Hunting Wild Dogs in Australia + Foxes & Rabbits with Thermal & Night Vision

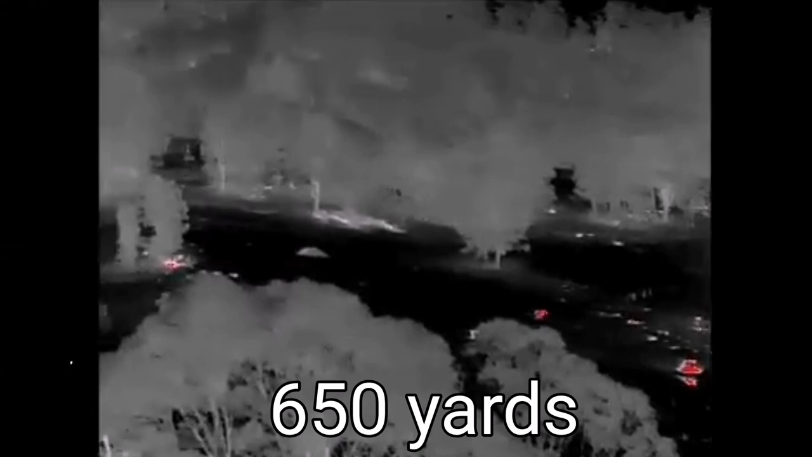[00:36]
when I was back up a bit higher near the house I could see a bit of a thermal signature up near this big wood pile up the back where I shoot a few of the dogs and foxes,
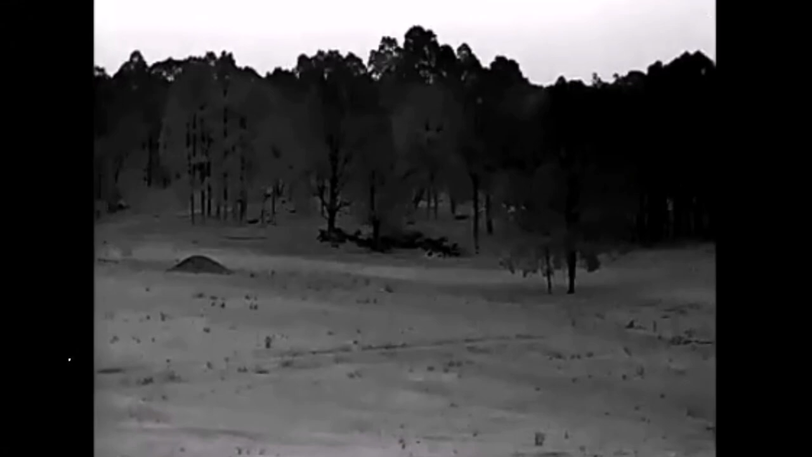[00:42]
and yeah there's definitely something moving a little bit up there that's a little bit hotter than the logs around it,
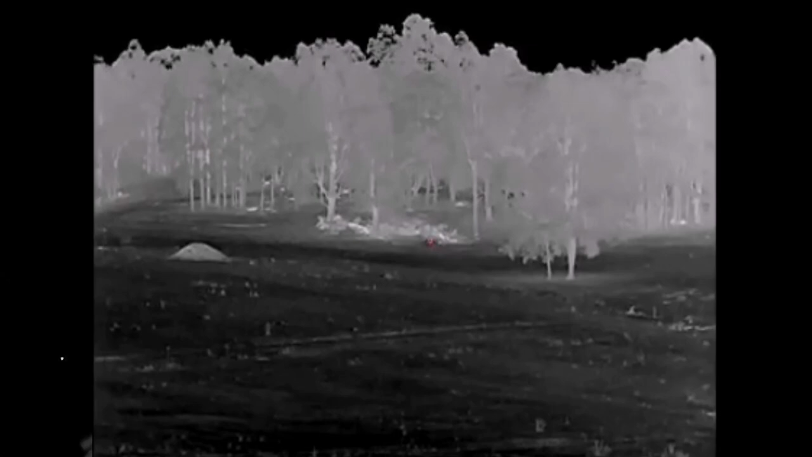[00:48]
the contrast gap isn't huge, it's been about 35 degrees today,
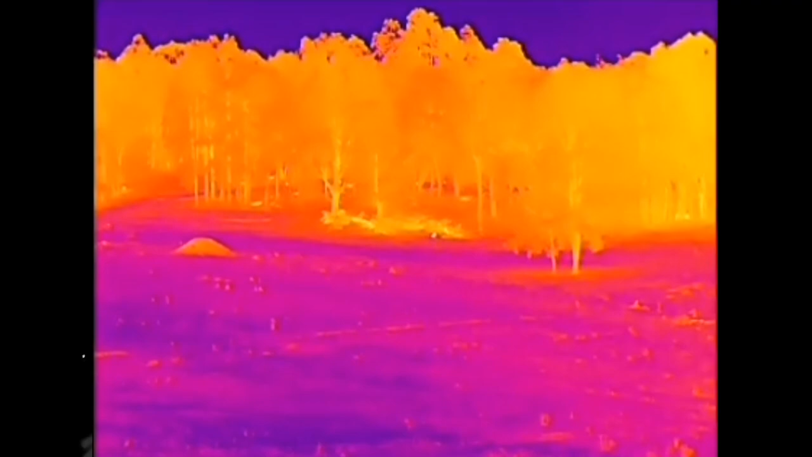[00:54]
so I'll splice some clips of the thermal in anyway, and yeah at the moment I'm about 450 yards under the woodpile,
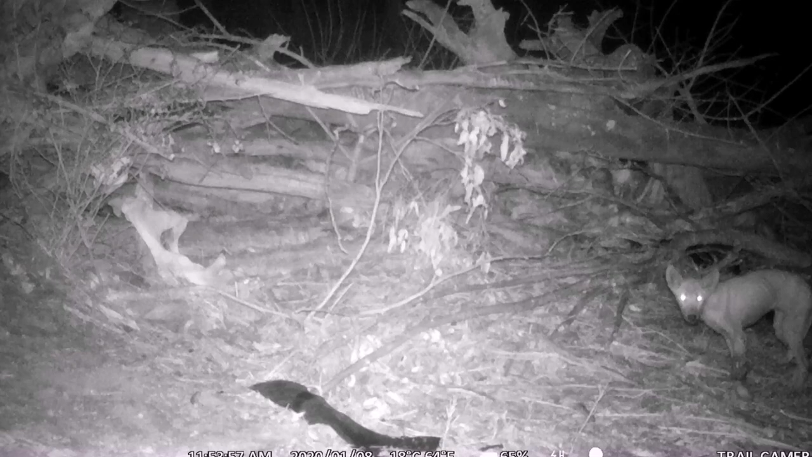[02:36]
you'll see on the footage from last week from the trail camera there was an animal that had a bit of a white patch if you look really closely on its front leg, I think it's this same dog,
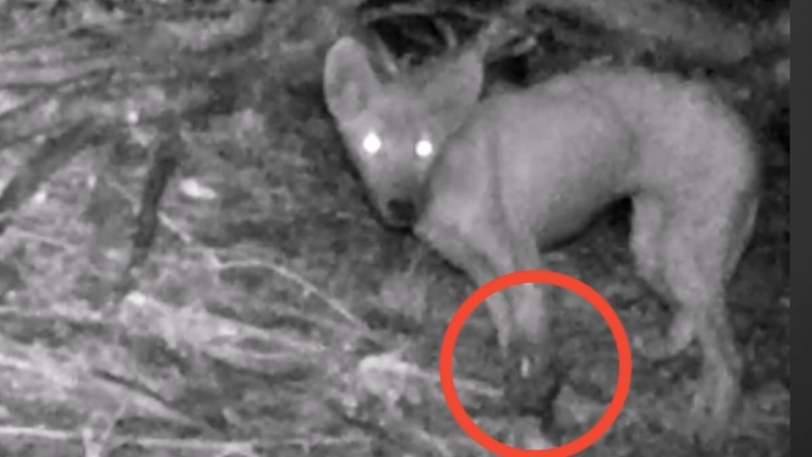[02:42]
I can only assume that it maybe has been in a trap and it's escaped,
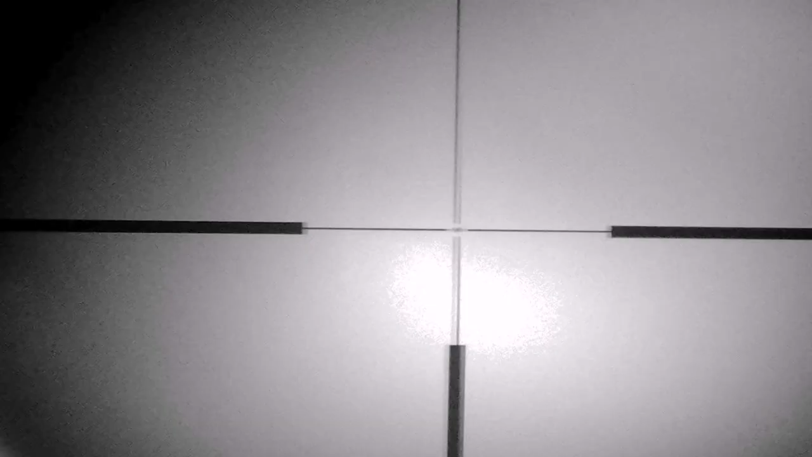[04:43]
like I said I thought it was another dog that had come out and it was further than I thought, it was about 3.30 where I shot at it, so that's probably enough drop on the 204 to skim just under him when I aim centrally,
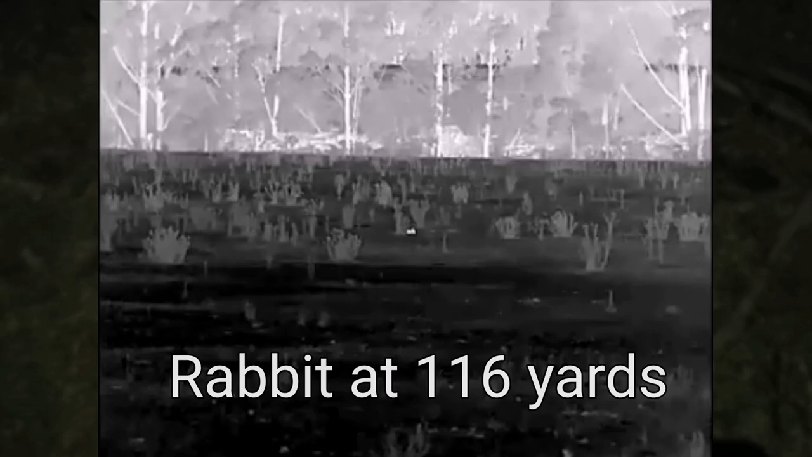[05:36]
so we do want a review on this in the coming months, but yeah, for the first trip I'm pretty happy with it.
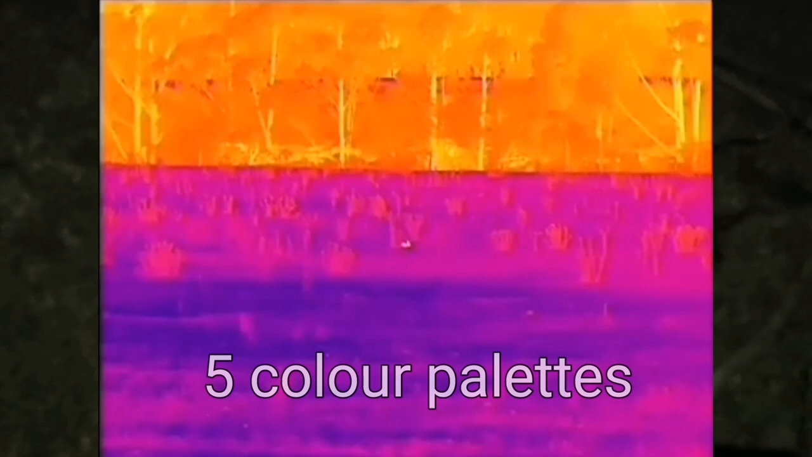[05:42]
The functions are easy to use, the image is good, no complaints.